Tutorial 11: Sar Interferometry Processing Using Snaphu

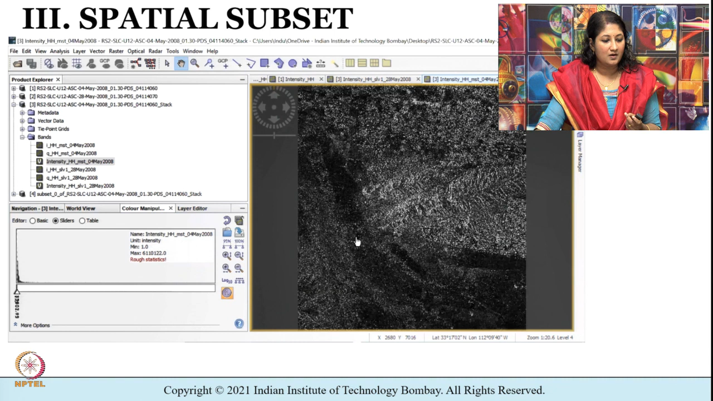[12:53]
As before I can view the bands and see how the subset looks like ok.
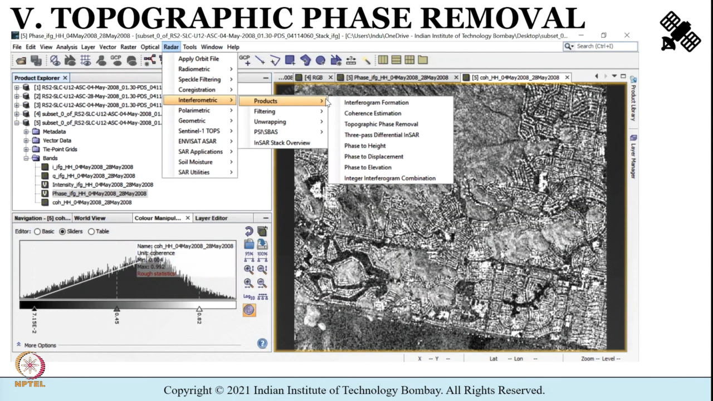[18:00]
And then interferometric products topographic phase removal dialogue box opens up. Now in processing parameters you can
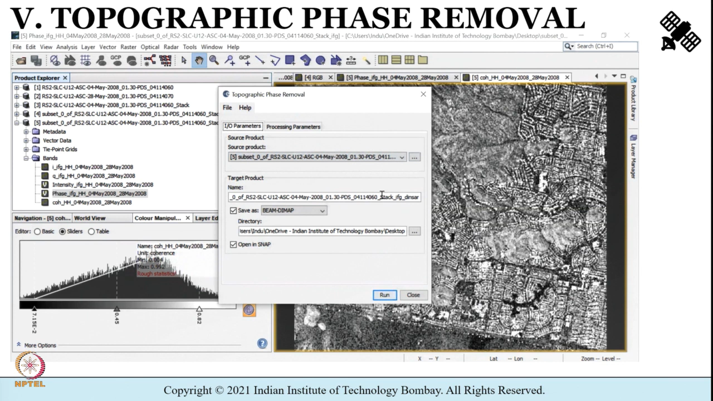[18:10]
select DEM as SRTM 3 seconds ok.
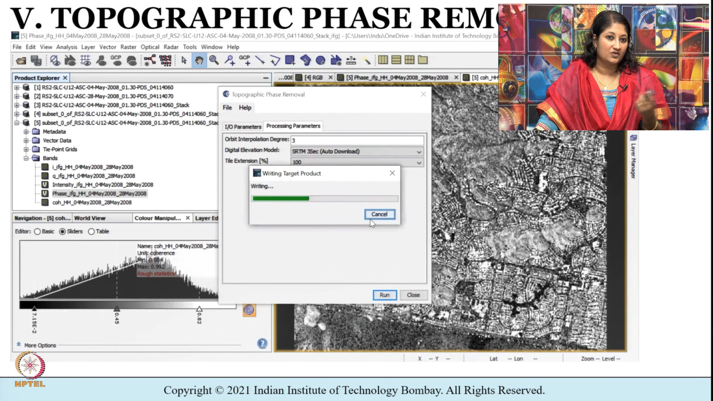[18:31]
And then you can press on run as you can see it has hardly taken a few seconds and the output as before is displayed in the product explorer.